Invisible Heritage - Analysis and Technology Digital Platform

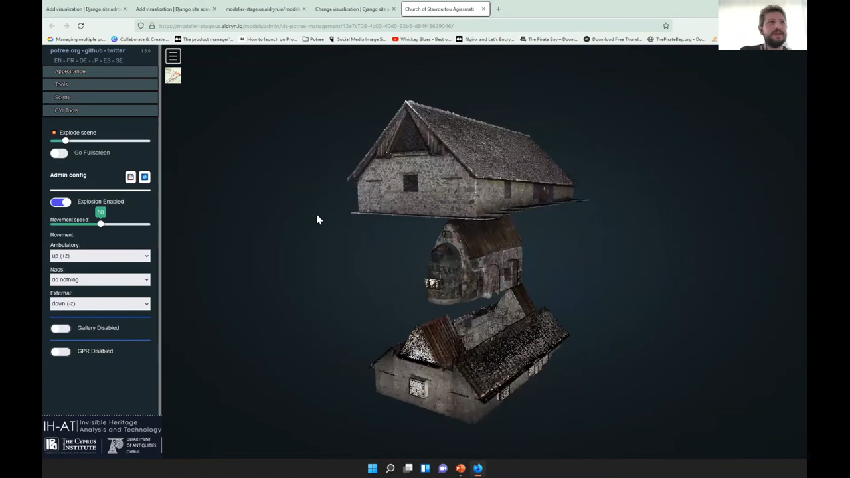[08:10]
One thing we wanted to show was we had multiple point clouds for the same cultural site. So we created the concept of an explosion. The explosion tool allows you to pretty much explode the dynamics, the interactive scene with a bar. Okay. You can configure this quite easily. You just need to define where each model moves when you move the bar and it just changes how the explosion happens.
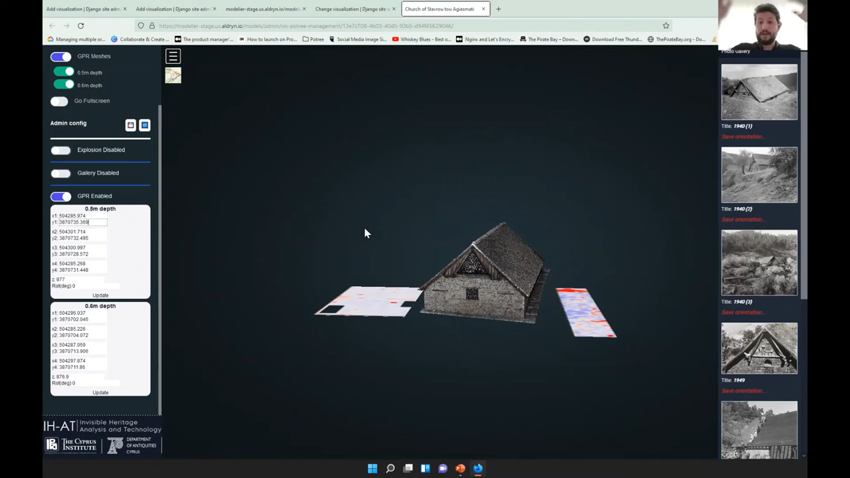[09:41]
They get added inside the 3D scene and the only thing you need to do to actually add them is you add the image and you provide the coordinates, the actual coordinates, the GPS coordinates for the area the image represents. It allowed us to put images depicting the underground areas of the churches. That's about the project.